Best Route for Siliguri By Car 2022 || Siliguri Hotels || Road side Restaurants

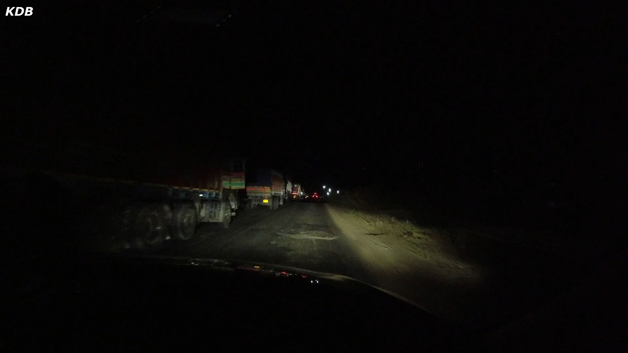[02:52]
মাঝে মধ্যেই ভয়ানক জ্যাম লেগে যায় এখানে। আজকে তো মোটামুটি 2 কিলোমিটার আগে থেকে মনে হচ্ছে জ্যাম, খুবই বাজে অবস্থা, জানি না কতক্ষণ পরে ছাড়াবো এখান থেকে। দুদিকে পুরো লাইন দিয়ে গাড়ি এদিক ওদিক এদিক ওদিক ক্রস করে দাঁড়িয়ে গেছে, এখন দেখা যাক কি হয়।